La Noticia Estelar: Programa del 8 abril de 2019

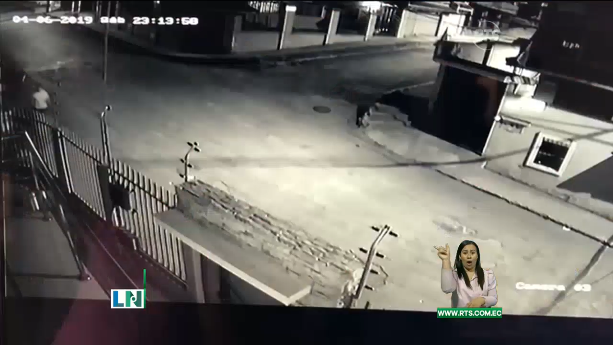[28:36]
En los videos de las cámaras de seguridad se observa cómo dos sujetos llegan hasta los exteriores de su residencia y lanzan objetos contundentes.